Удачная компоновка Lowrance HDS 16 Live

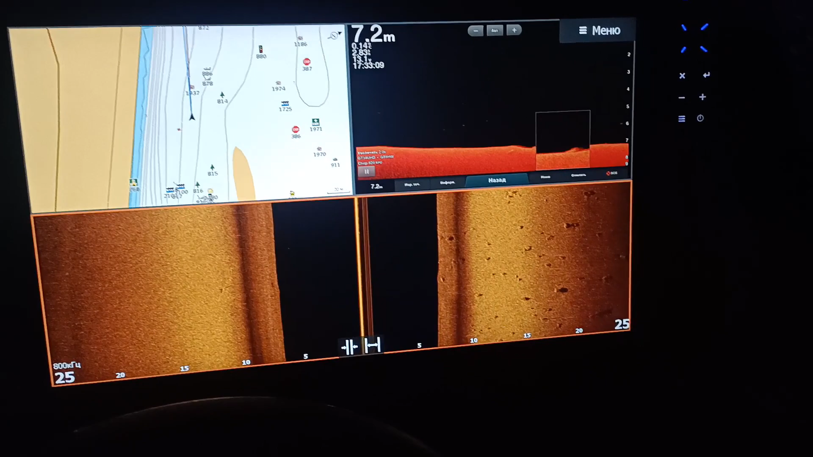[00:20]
On screen: depth 7.2 m
ну, наверное, вот это вот самый оптимальный вариант вывода получился, как бы не загромождает, и сайт на всю, потому что по-другому никак не получается, изображение не совпадает по размеру. Гармин. С лориком, как бы, все время остаются пустые места, ну, в общем, как бы, бесстолкно.
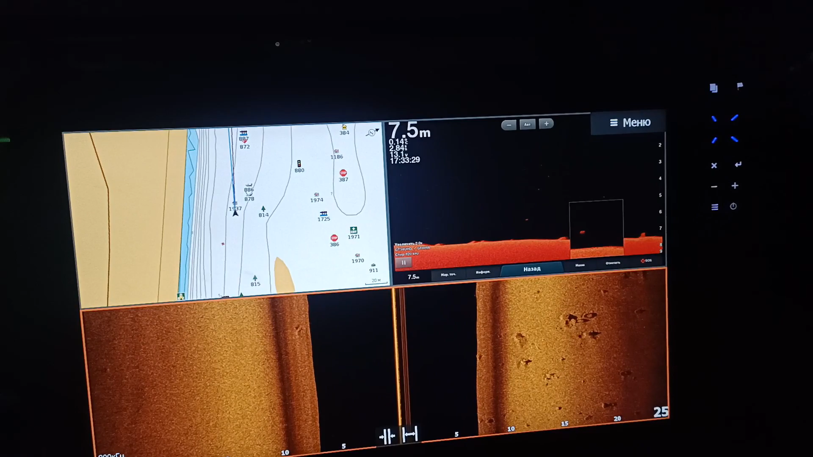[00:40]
On screen: depth 7.5 m
Ну, вот, даунскан, как бы, немножечко отстроил от помех, вот, стал показывать он получше, значительно, вот,
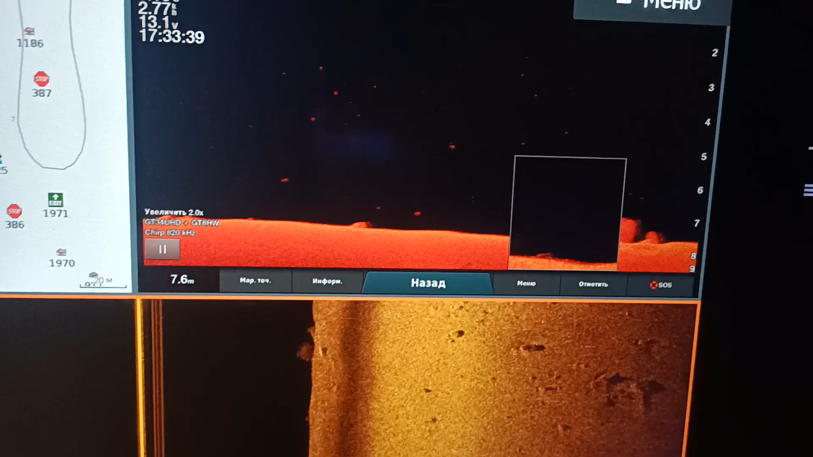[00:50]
On screen: depth 7.6 m
и хлам в воде, ну, и рыба была, вот, и вот рыбу, как бы,
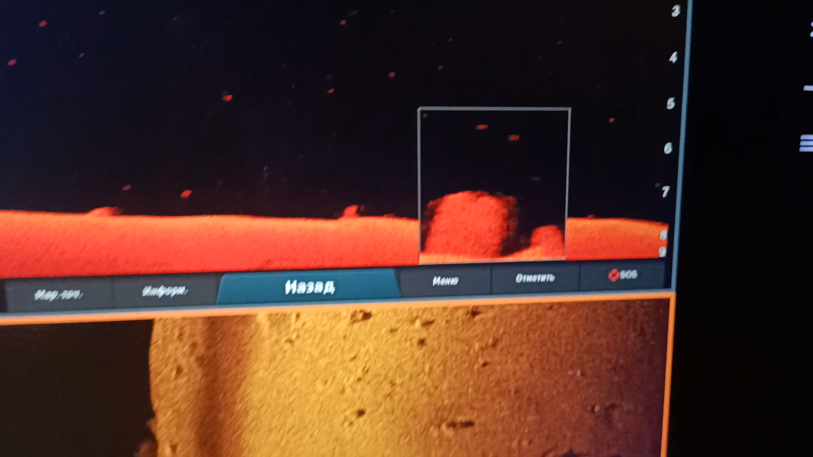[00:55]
ее хорошо видно возле строения, вот, еще и луковые, как бы,
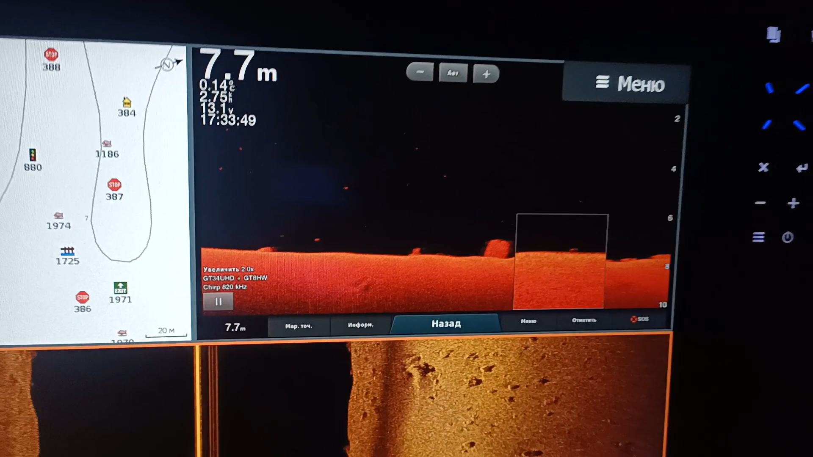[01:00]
On screen: depth 7.7 m
на всякий случай, хоть я не могла ее управлять, ну, в общем-то, она информативность возле дна дает, там, если какой-то объект туда попадает, то сразу понятно, насколько это рыба, скажем так, вот, насколько лодка, это видно, и все равно,
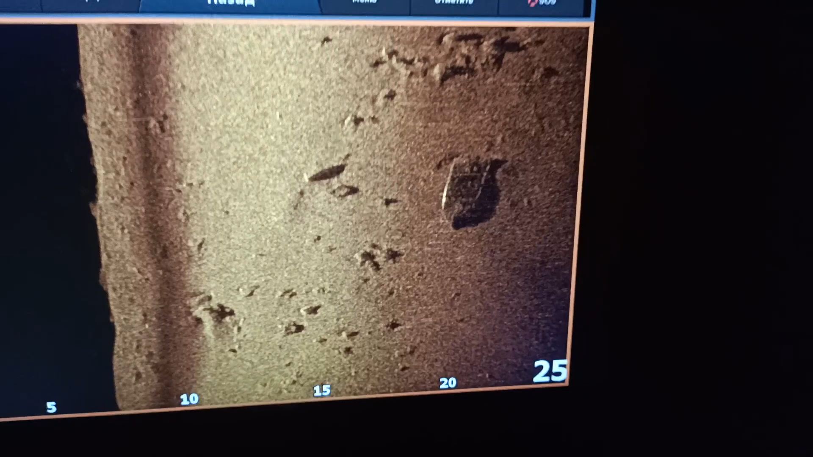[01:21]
вот, полосы есть, все равно, 3-4 датчик на меге, все равно фонит.
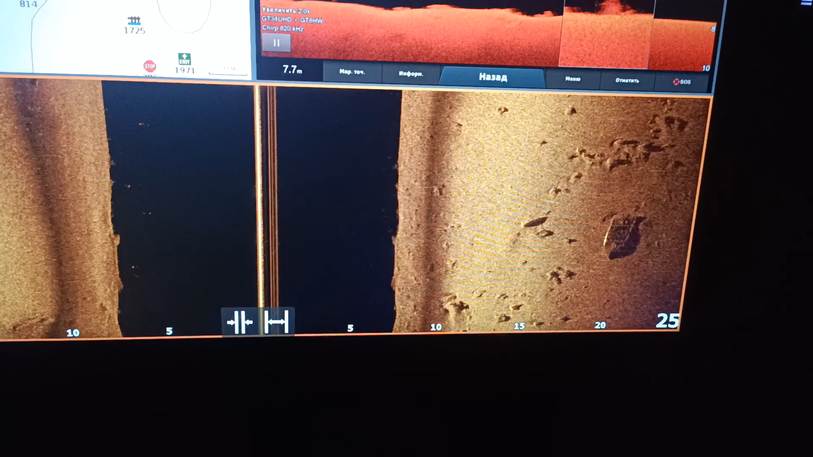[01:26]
On screen: depth 7.7 m
Вот. Вот.
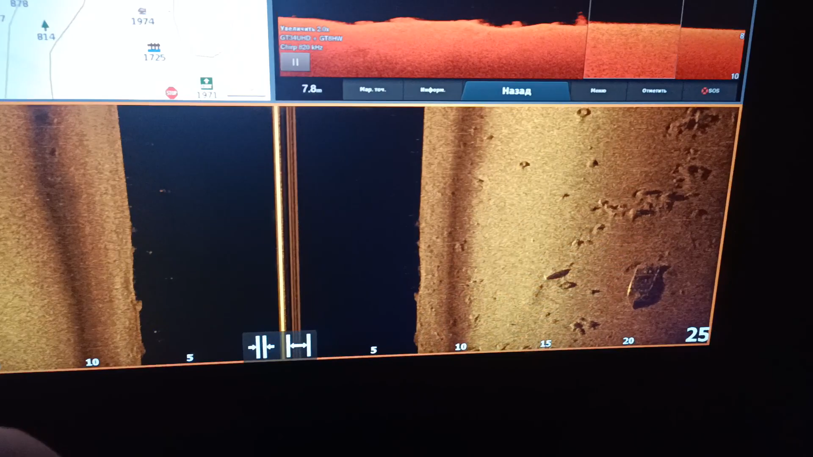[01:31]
On screen: depth 7.8 m
Поэтому, ну, хочешь, не хочешь, жду 2,4 датчик, которым только до луцкан, и 800 килогерц частота,
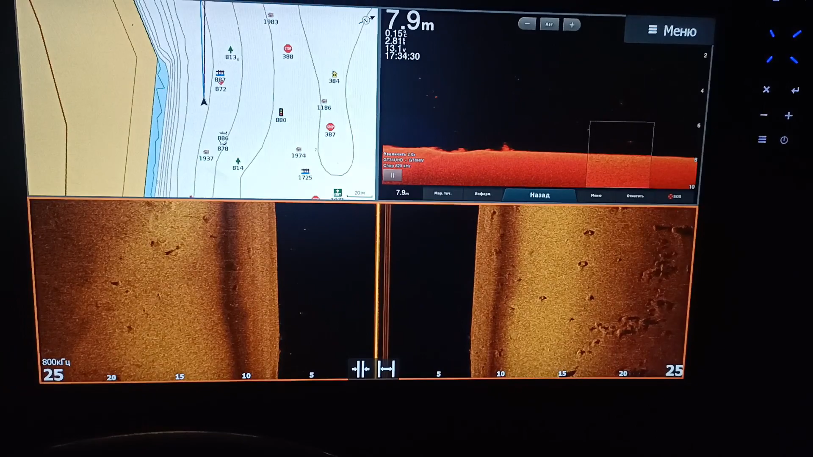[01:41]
On screen: depth 7.9 m
и я думаю, ну, как раз это будет то, что нужно, хоть у меня этих датчиков уже пруди, каких хочешь. Ну, что сделаешь?
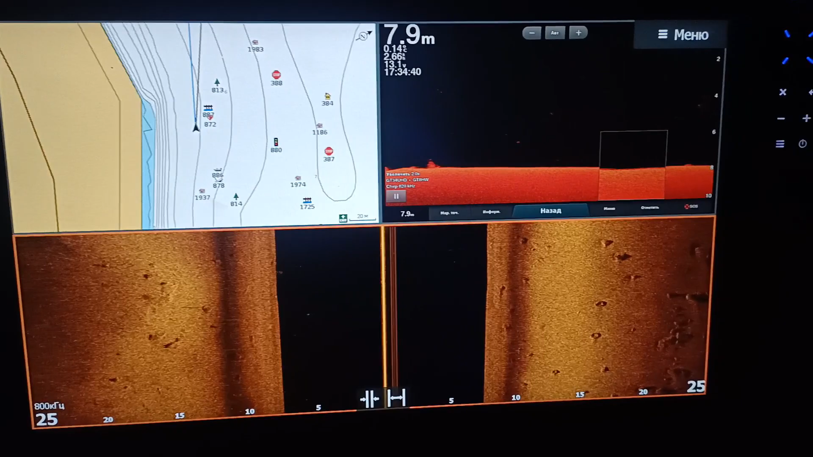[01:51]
On screen: depth 7.9 m
Вот интересно.
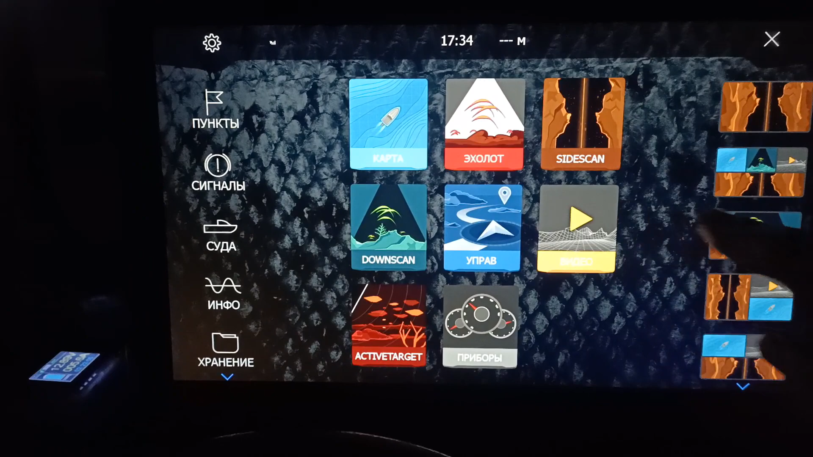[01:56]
Вот, теперь еще разок, сейчас вот это нырнем сюда. Вот.
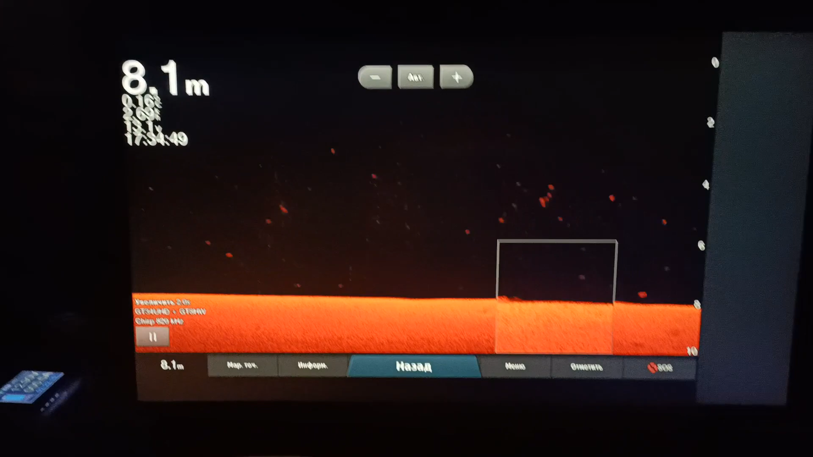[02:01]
On screen: depth 8.1 m
Теперь уже посмотрим эту картинку. Вот. Ну, скажем так, во всей величине, но все равно не нравится мне, конечно, сам Гармин показывает лучше. Вот. Все равно вот это вот все, это вот, откуда оно берется, непонятно.
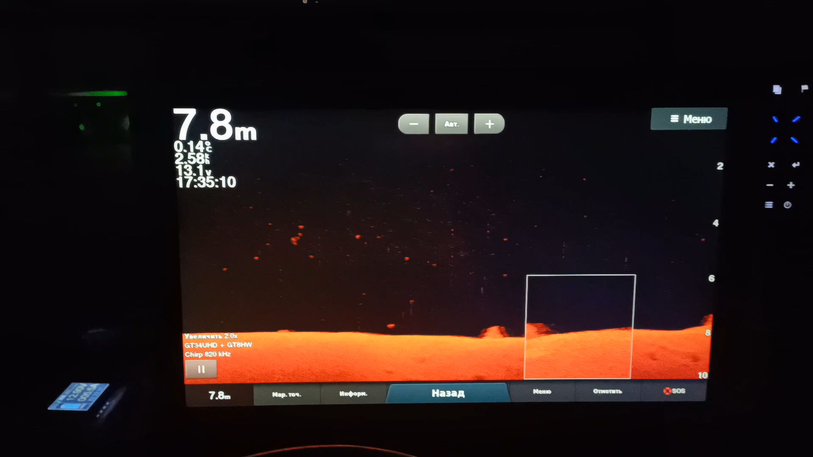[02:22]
On screen: depth 7.8 m
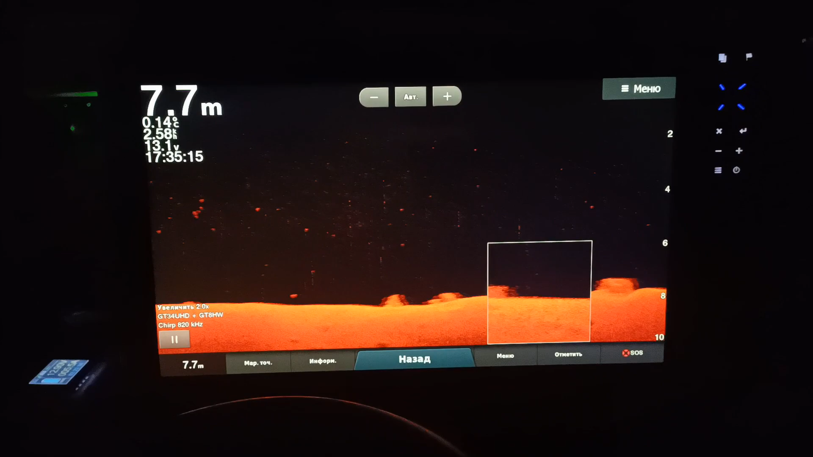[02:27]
On screen: depth 7.7 m
Сонары подключал, и один, и второй. Ну,
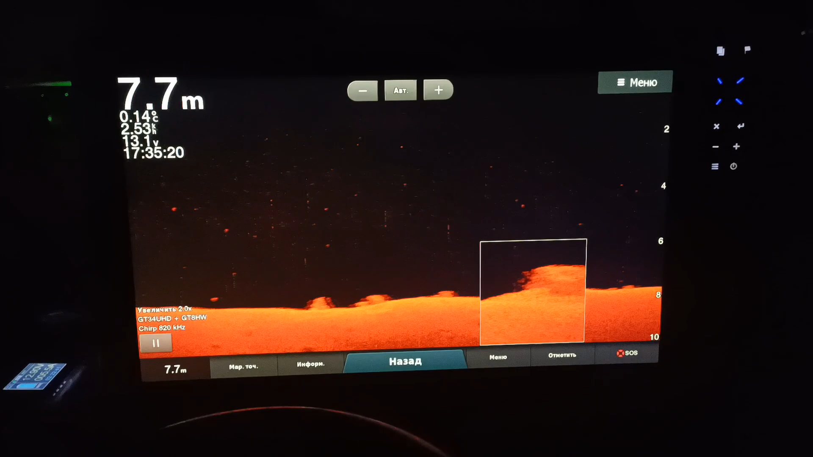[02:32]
On screen: depth 7.7 m
Дружно с другом, помехи есть.
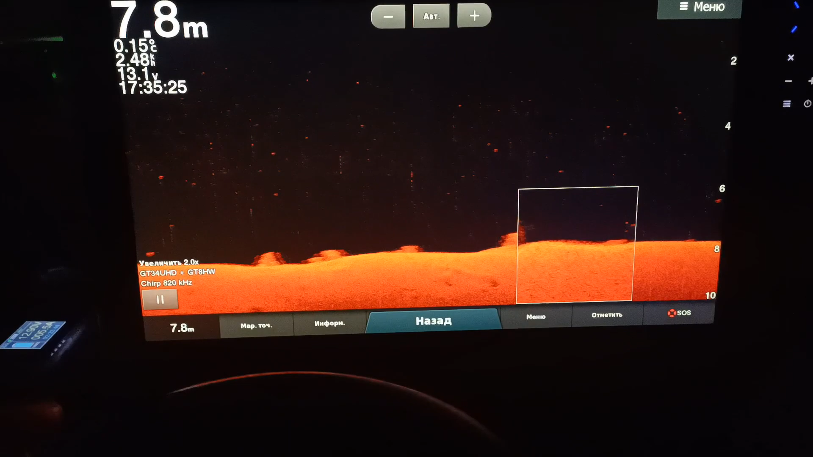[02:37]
On screen: depth 7.8 m, water 0.15°C
Вот, видите, как лопа четко показывает. Очень удобно.
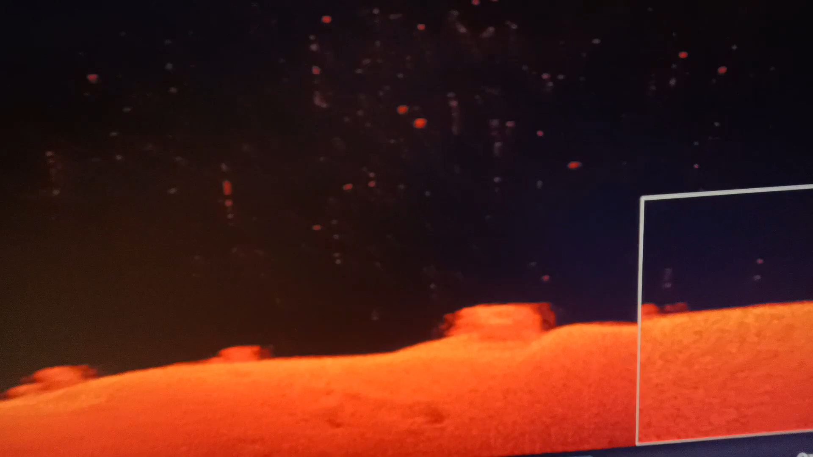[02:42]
Так вот, конечно, можно посмотреть, но для этого надо сфокусировать свой лак.
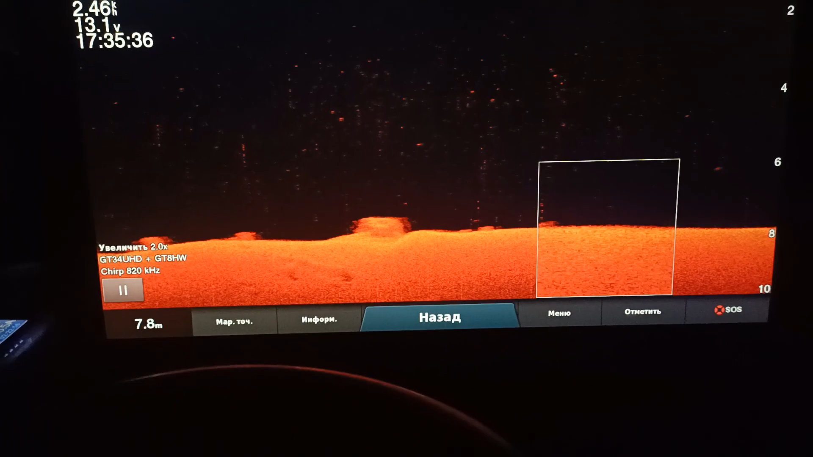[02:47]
On screen: depth 7.8 m
Так она проходит, и заранее видно, что к чему.